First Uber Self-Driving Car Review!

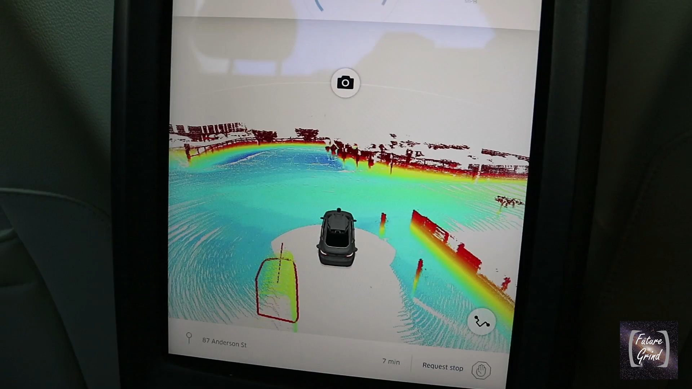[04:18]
but I most often kept it on a visualization of the car's roof-mounted lidar, which provided a 360-degree view of the road.
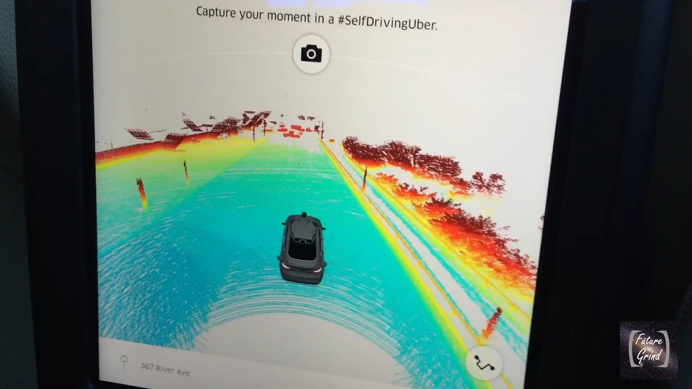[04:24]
It depicts the size, height, and direction of movement of every object we came across.
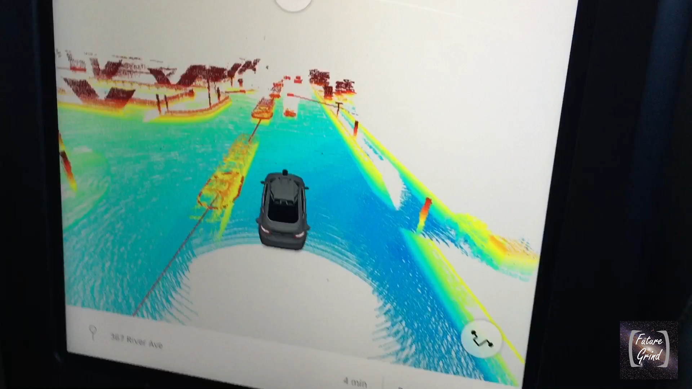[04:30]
This screen sometimes showed objects that I couldn't see simply by looking out the window, such as a van pulling up around the corner, or a little insight into what was going on on the other side of a barrier we drove along.
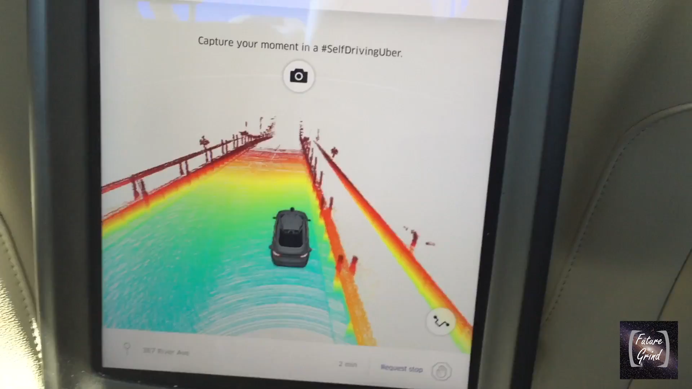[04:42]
Other information on this screen included speed, distance traveled, whether or not the brakes were activated, and if the car was in autonomous driving mode.